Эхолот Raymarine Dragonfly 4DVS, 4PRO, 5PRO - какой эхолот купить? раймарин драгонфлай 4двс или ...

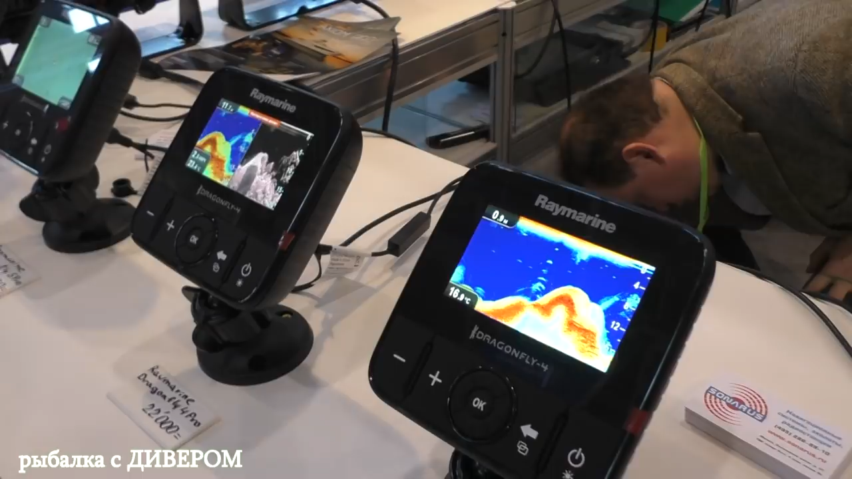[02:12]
22 тысяч Это 4 и 29 тысяч? 4 Pro, да А, это 4 Pro, да?
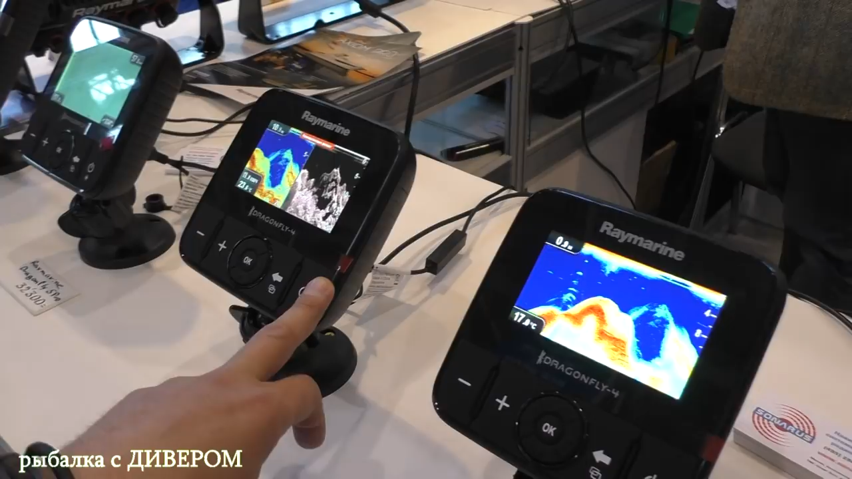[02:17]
Да А чем он отличается? Я там слышал, что есть другие еще,
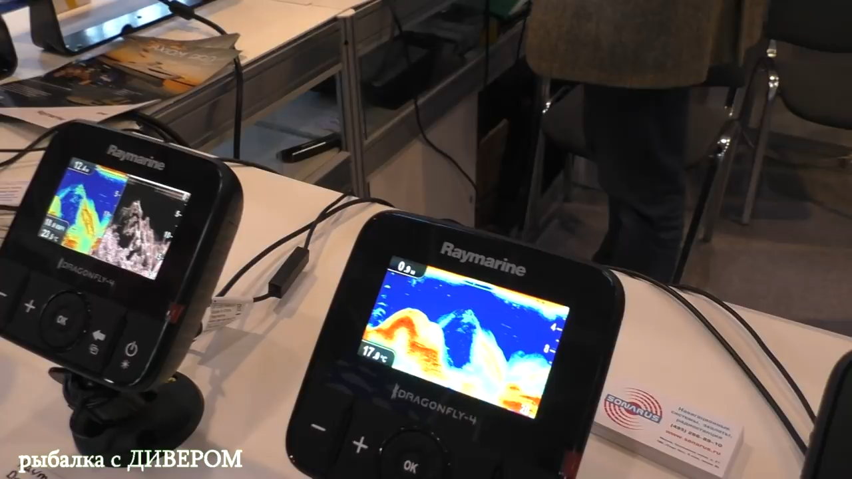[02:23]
по-моему, 2 или 3 вида, по-моему, есть, а другие У 4 модели есть модель 4DVS
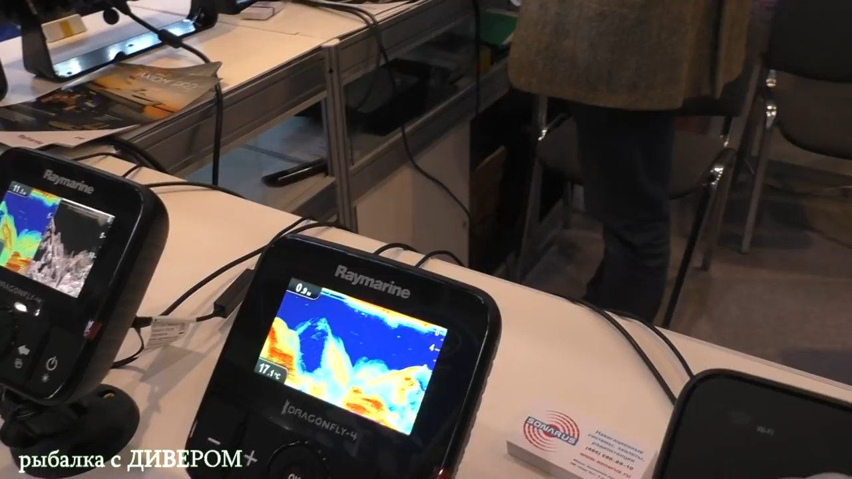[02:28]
Она выпускалась на данный момент,
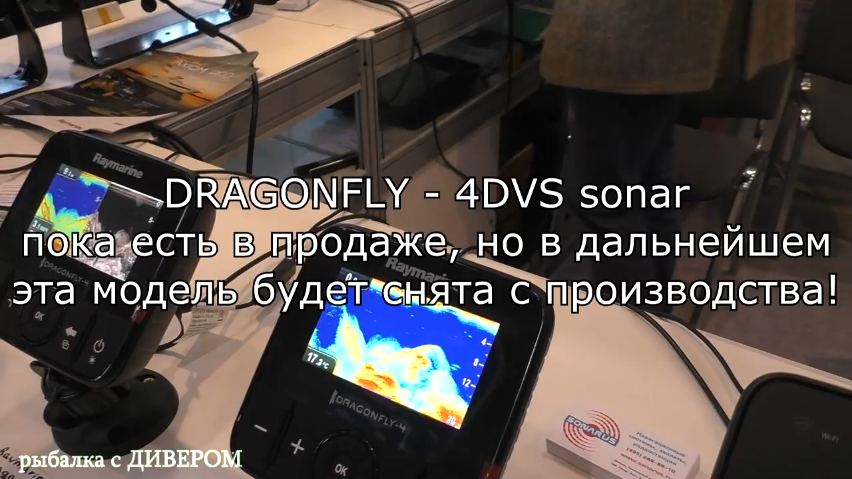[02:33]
сейчас она уже не выпускается Это просто два холота Сканер и сонар классический И еще была модель просто со сканером Ну, со сканером, наверное, просто неудобно А вот именно, который ДВС, наверное, получается, довольно-таки удобно будет, да?
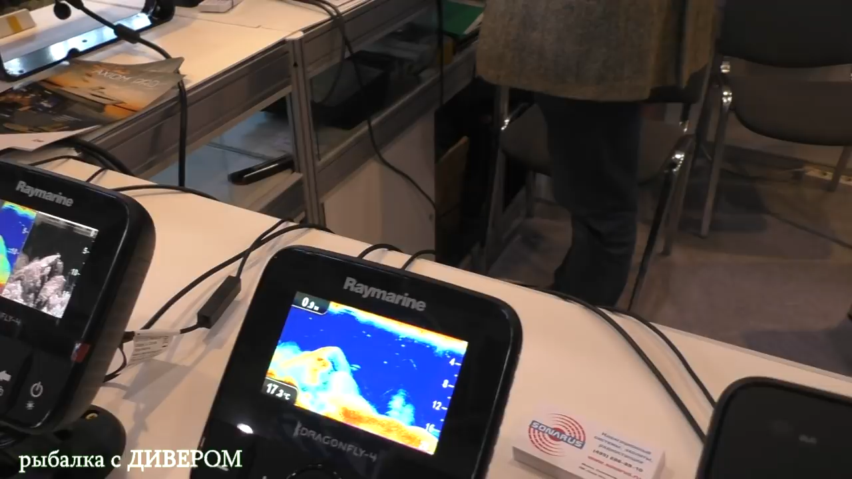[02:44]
То есть, в принципе, то, что необходимо, то и есть, да?
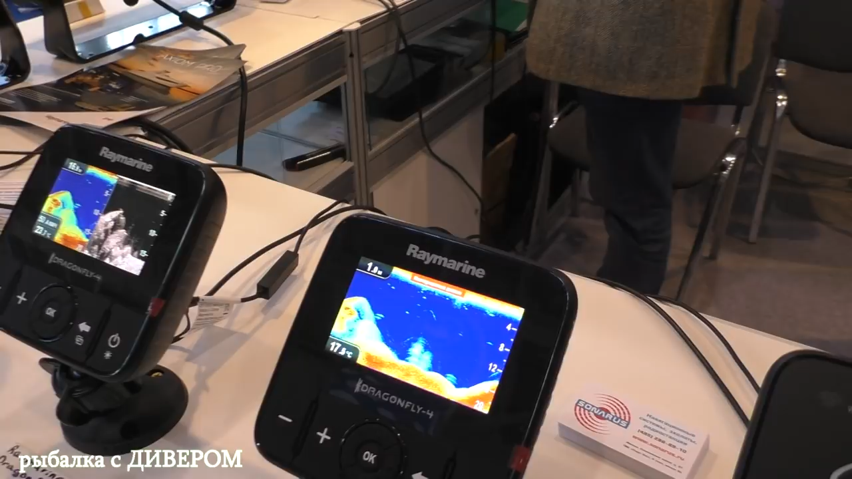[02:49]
Ну, вы одновременно сравниваете показатели двух холота, соответственно,
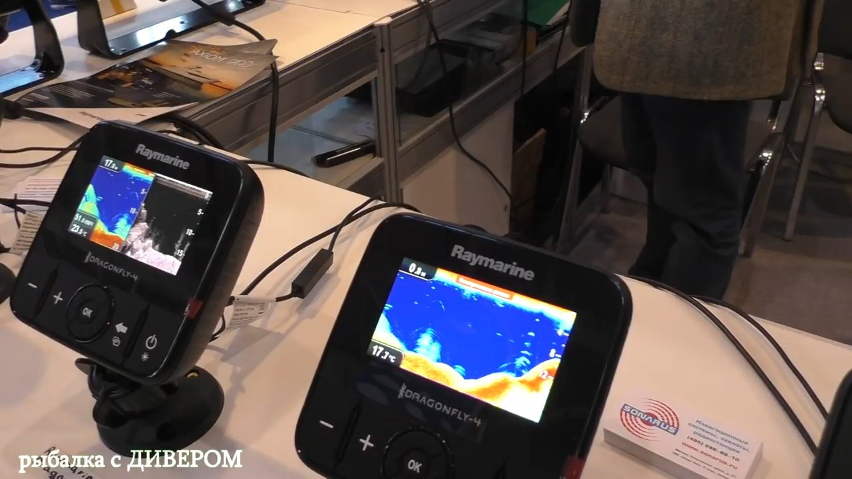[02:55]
анализируя себе в голове картинку и того и другого холота, вы, соответственно, для себя выбираете какие-то... То есть она вот так и будет выглядеть, да?
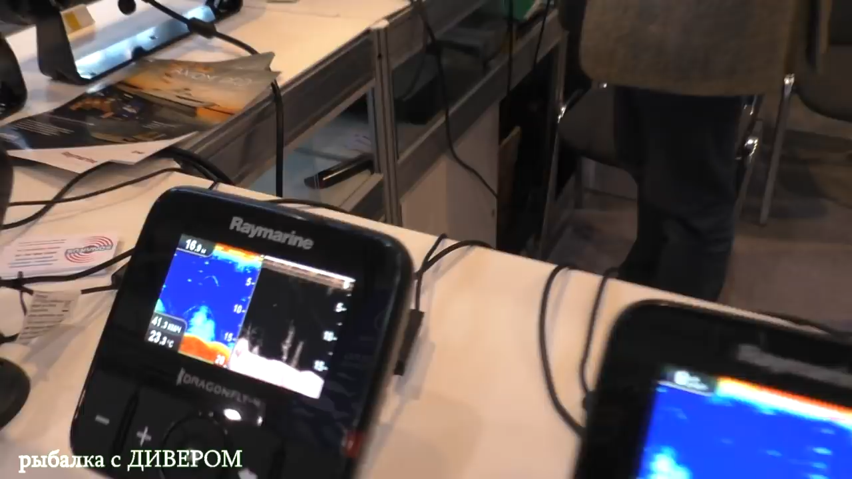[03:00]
То есть, если здесь вот видно какая-то неровная, ну, какая-то неровная, сока там, это, конечно,
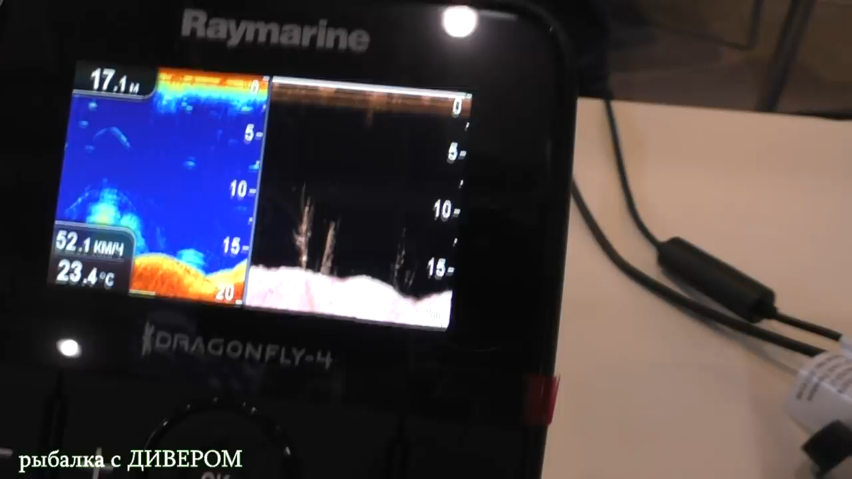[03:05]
On screen: water 23.4°C
непонятно А это уже, конечно, каряга Это уже четко, да, видно, что каряга Отлично, он реально вот так прям показывает, да?
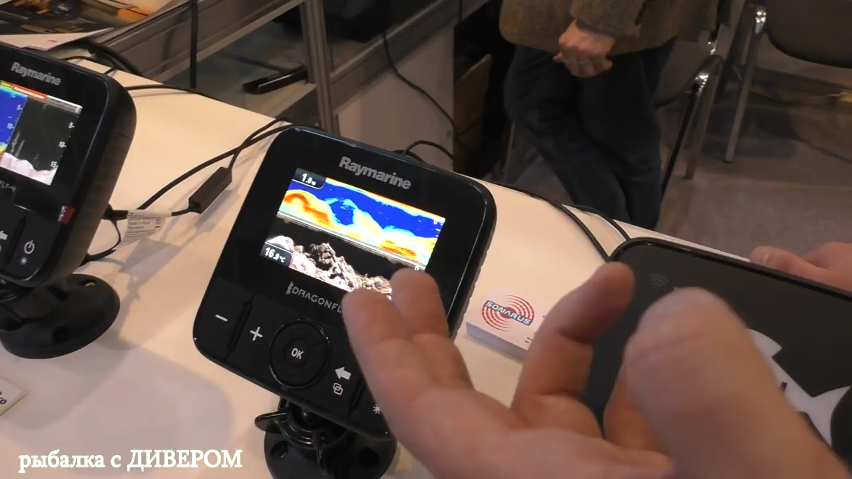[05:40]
которая там реализована Она работает только в режиме сонара В режиме классического колота нет, допустим Здесь в двух каналах он в режиме чирп работает Так, а вот я и слышал еще Лоренс, по-моему, да?
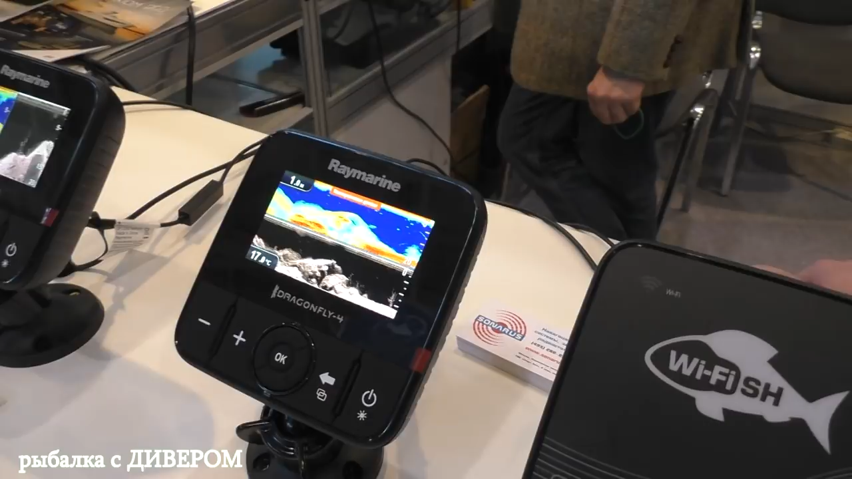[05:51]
Лоренс вообще в чирпе не работает В чирпе не работает? Чирп еще раз Вот будем объяснить Что такое чирп? Ну, для обывателя Это Больше
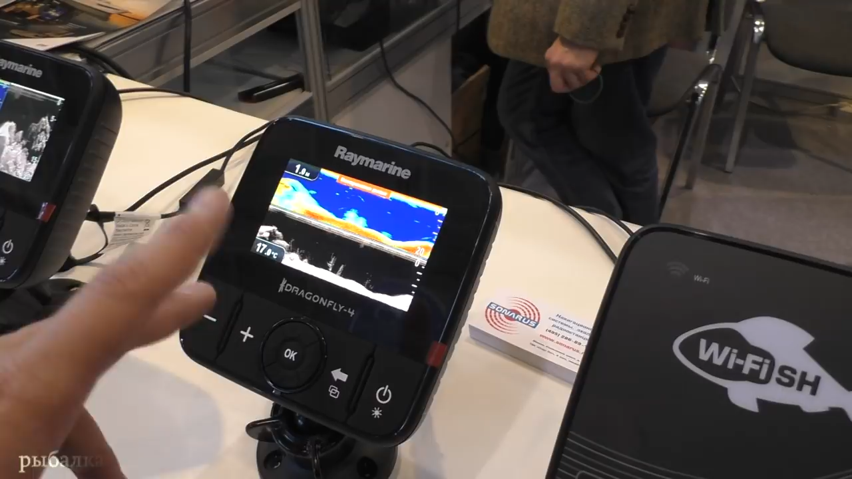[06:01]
Детализация картинки Меньше энергопотребление И Большая глубина А за каким глубином он работает? 273 метра Ну, ёмаза Нам такое даже не надо Ну, это еще берется учет морской воды То есть они Именно по показателям По морской воде Не по прессу Так, а я вот смотрю В метрах он, да? Он в метрах показывает? И так же в фото, да? Переворачиваем Да, все на русском Переворачиваем Часы бы еще сюда добавили куда-нибудь Ну, вообще отлично В какое время Реймарин приедет?